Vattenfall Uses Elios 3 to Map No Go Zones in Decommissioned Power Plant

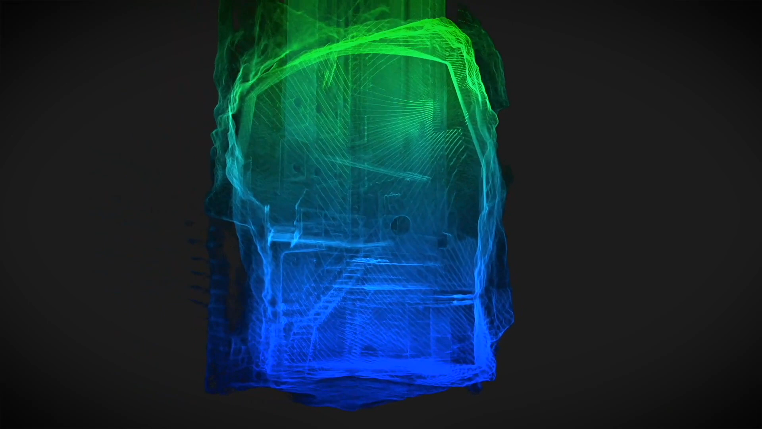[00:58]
the lidar really improves the value that we get out of these inspections